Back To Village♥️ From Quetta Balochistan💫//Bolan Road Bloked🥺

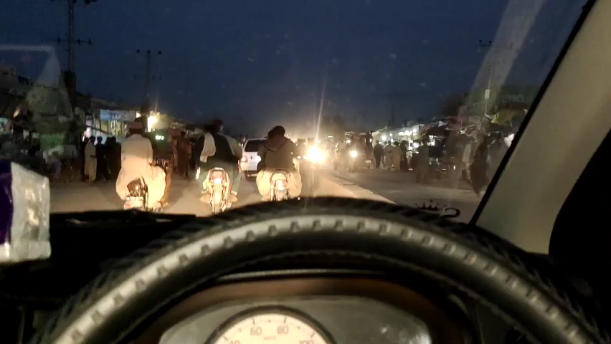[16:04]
फाइनली हम लोग डेरा मुराद जमाली पहुंच गए,
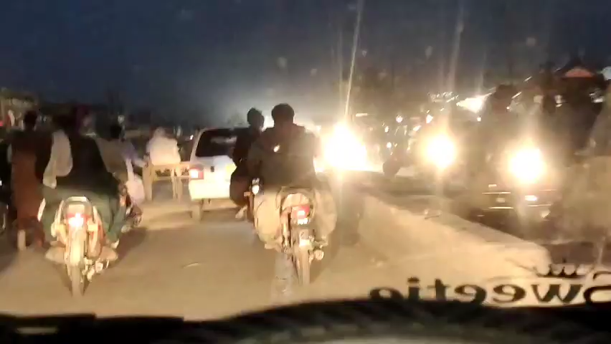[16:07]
लेकिन यहाँ पे रश कश जो है ना बहुत ज्यादा है,